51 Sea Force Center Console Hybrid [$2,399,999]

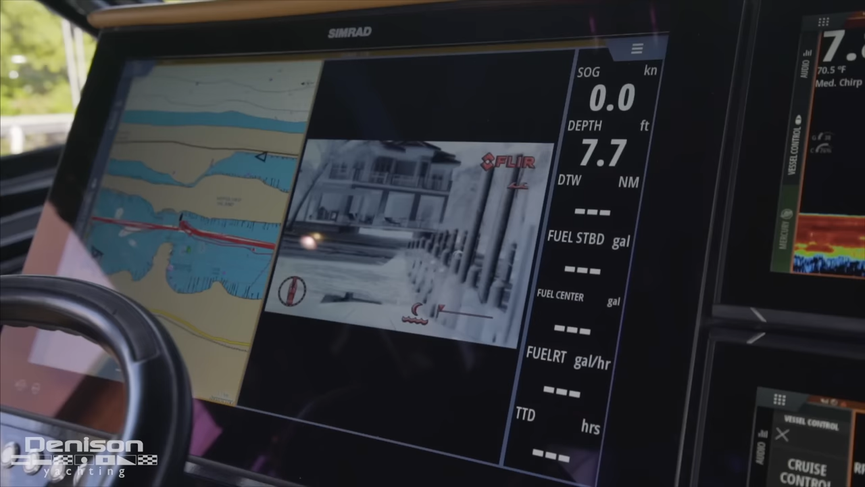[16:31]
down below and is made even more valuable because of twin
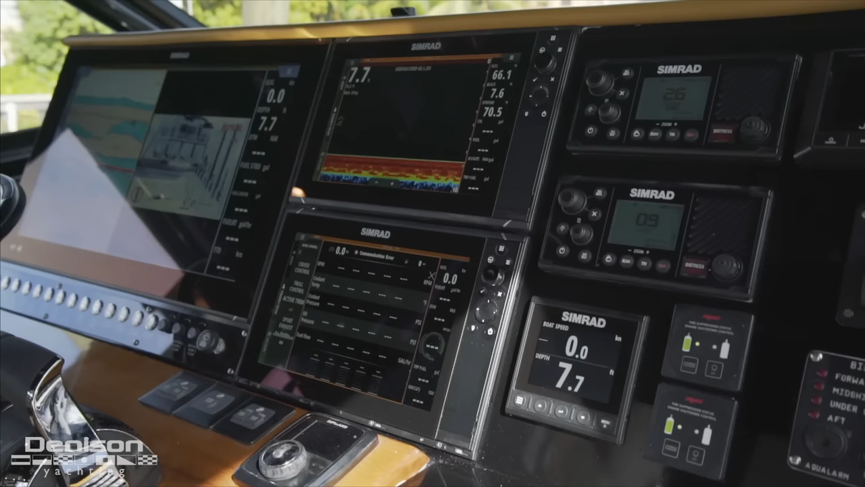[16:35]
On screen: depth 7.7 ft
simrad 12-inch evo3 displays just to the right below the monitors